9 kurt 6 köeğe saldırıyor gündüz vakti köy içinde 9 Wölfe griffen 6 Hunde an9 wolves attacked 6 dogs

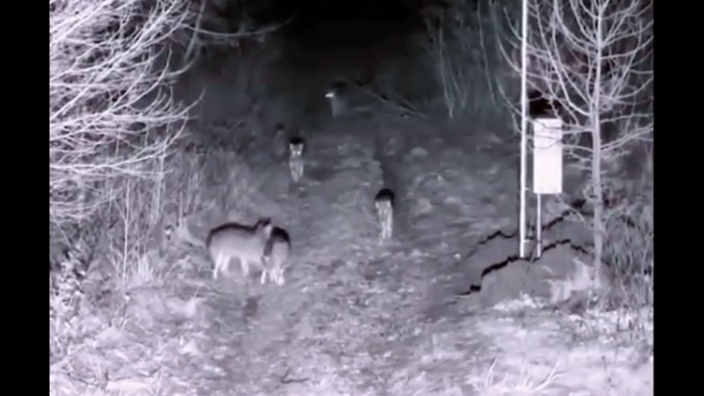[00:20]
Yine kalabalık bir kurt sürüsü. Keşif için bir köye yaklaşıyor.
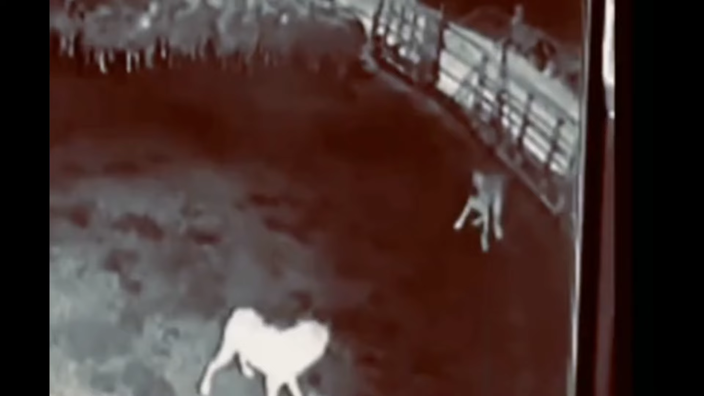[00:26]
Muhtemelen yine hedeflerinde köpekler var. Burada da cücse olarak köpekten çok daha iri bir kurt.
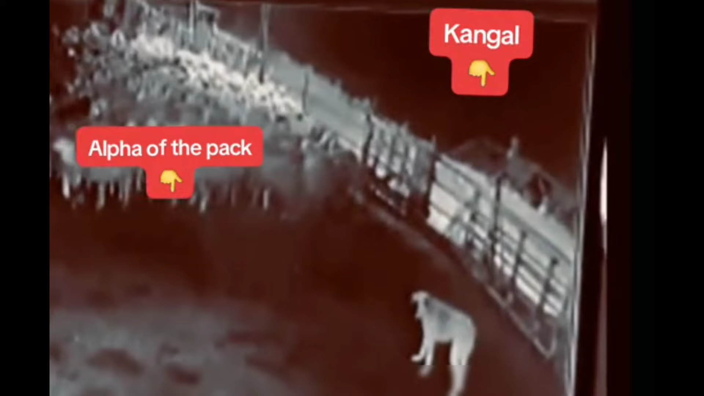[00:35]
Köpek burada bağlı mı yoksa cesaretinden dolayı mı kurda yaklaşamıyor gerçekten. Tam olarak belli değil.
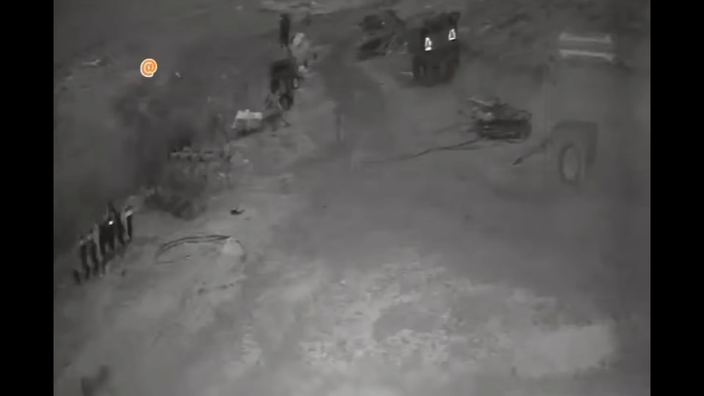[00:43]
Ancak kuyruğunu sağa sola sallaması ve zincir olsa bile zincire vurmaması köpeğin korkak olduğunu gösteriyor. Yine 3 tane devasa köpek. Bakın 4 tane kurda karşı geri fitez yapıyorlar. Aslında kaçmamalar lazım. Çünkü gerçekten 3'ü de ciddi derecede iri.
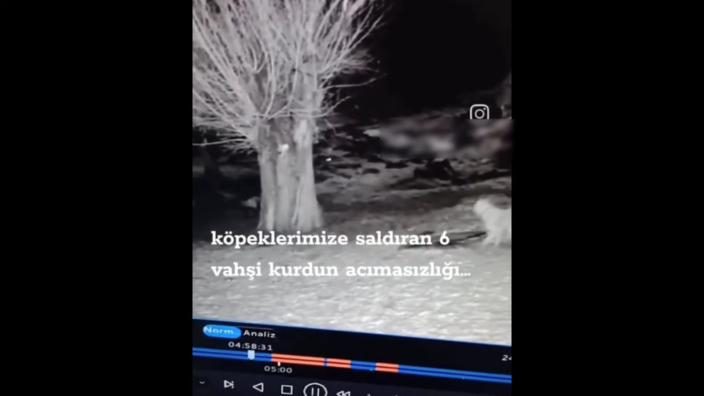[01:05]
Kaçmasalar kurtlar onlara saldıramaz. Yine çok cesur bir köpek. Bakın kalabalık bir kurt sürüsüne karşı direnmeye çalışıyor. Ancak elinden hiçbir şey gelmediği için kaçıyor.
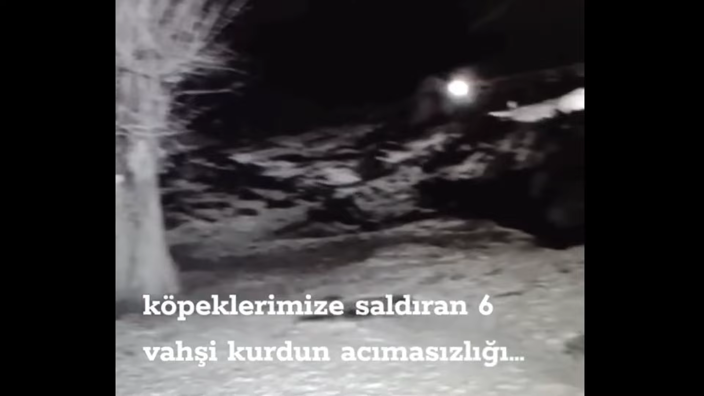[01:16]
Fakat karşıda bir tane daha köpek var. Bağlı.
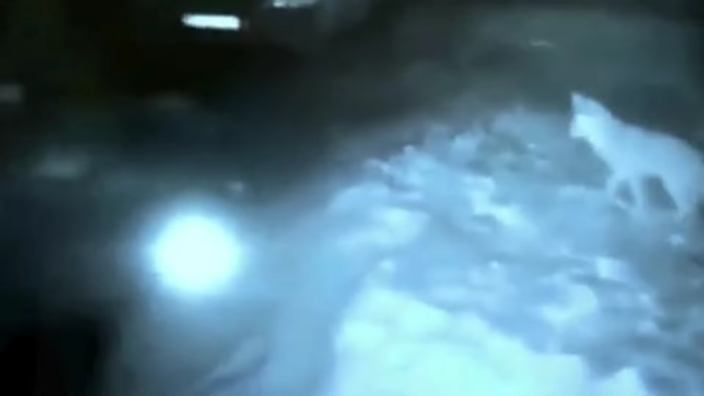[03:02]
Yine burada demin söylemiştik ya. Bağlık mı açık mı diye. Kurt koyunu yerken. Bakın cesur köpek böyle olur.